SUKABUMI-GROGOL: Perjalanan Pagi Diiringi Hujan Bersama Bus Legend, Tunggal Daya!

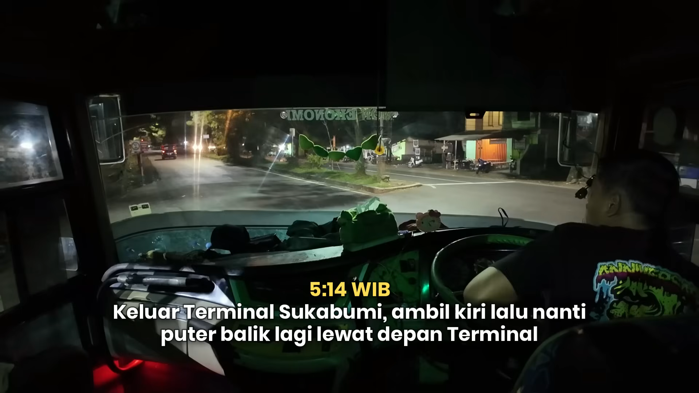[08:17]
Kita masih jalan pelan-pelan. Nanti kita putar balik lagi lewat seberang terminal. Jalurnya sama sih kayak ELAP tadi. Kayak L300 tadi itu.
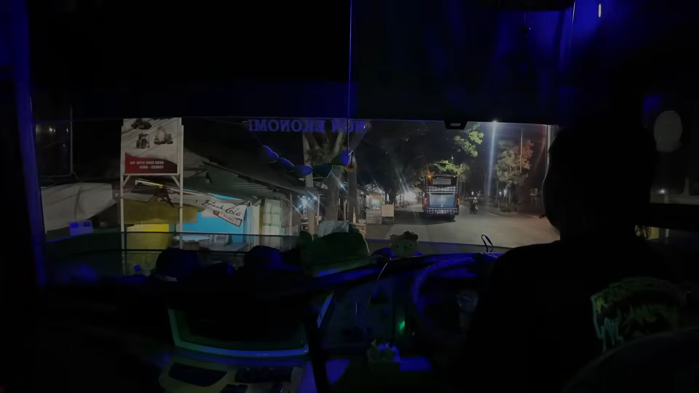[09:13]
Nah, jadi putar baliknya di sini nih untuk bis-bis yang dari arah Terminal
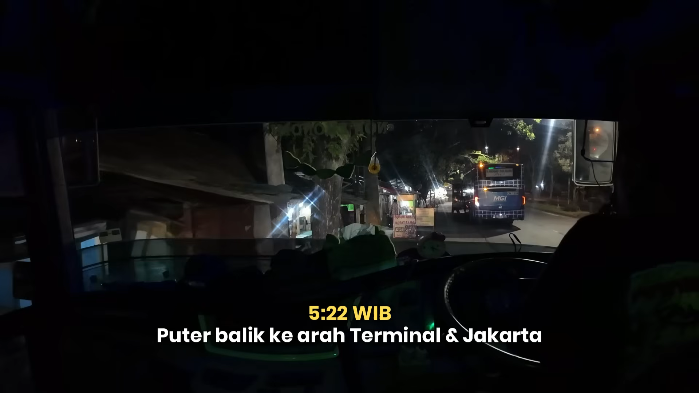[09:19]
Bekasi, Sukabumi ke arah Jabodetabek itu putar baliknya di sini nih.
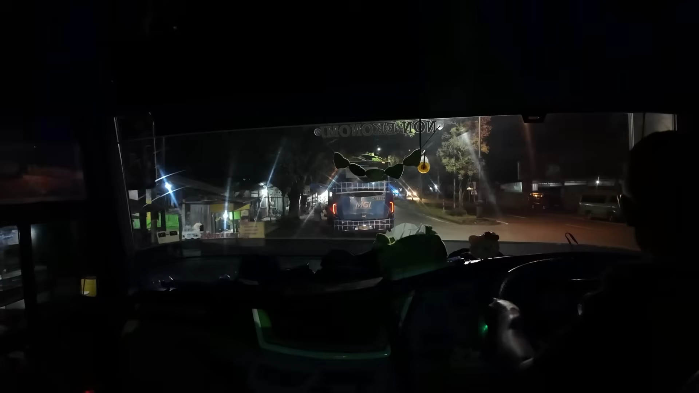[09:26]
Pokoknya setelah SPBU dan persis di depan Hanjaya Motor.
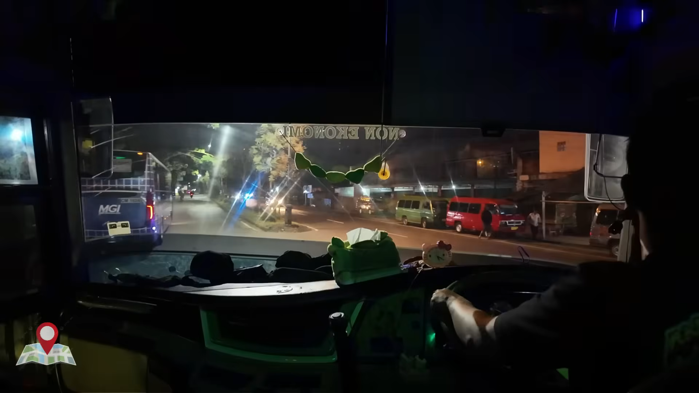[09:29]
Nah, itu kan kalau lurus ke arah Cianjur, Bandung tuh.
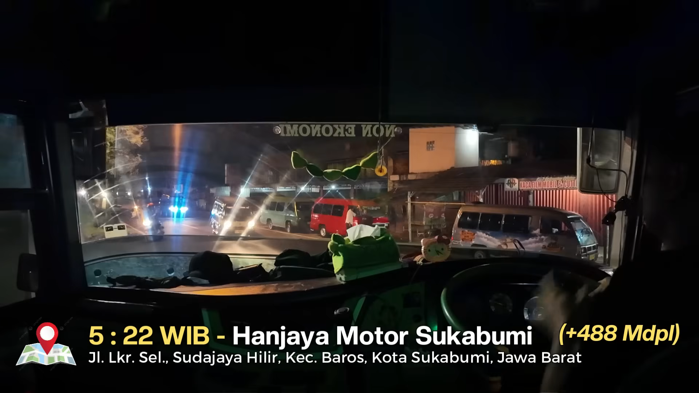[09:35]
Nah, kalau bis ke arah Jabodetabek, dia putar baliknya di sini. Terus nanti dia bakal lewat lagi di seberang terminal.